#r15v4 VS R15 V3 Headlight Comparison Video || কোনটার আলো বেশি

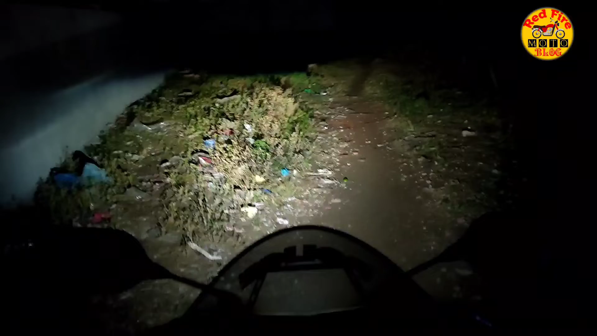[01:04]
So this is the low beam of R15 version 4, and economy high beam dibo. Ei hocche high beam, ei hocche high beam er alo, ar ei hocche low beam er alo. To alo da onek sundor, onek special, khub mane battery smooth bole etare, ekdom shoman bhabe porche, khel korchen ekdom shoman bhabe. To ei je, আর এখন আমি যাব,